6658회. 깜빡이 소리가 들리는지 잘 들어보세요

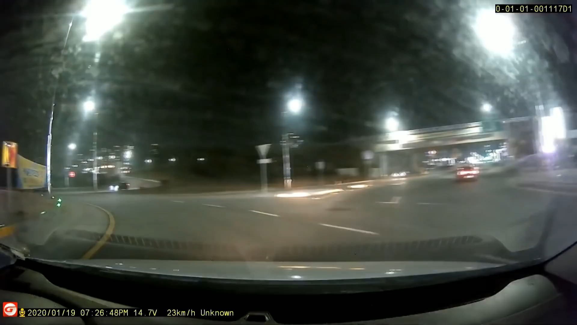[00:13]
그러다가 직진 방향으로 가라네요. 직진은 나갈 거예요. 어... 뭐야? 다시! 그럼 후방 영상 보겠습니다. 저 지금 사고 진짜... 어어... 저 차가 어디서 들어왔냐면요. 지금, 여기 있네요, 여기.